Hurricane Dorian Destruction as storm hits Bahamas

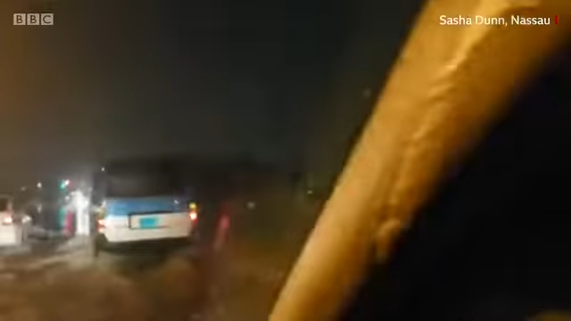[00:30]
Why am I driving in the middle of this storm like an idiot? Because I'm disrespected by the nature. Look.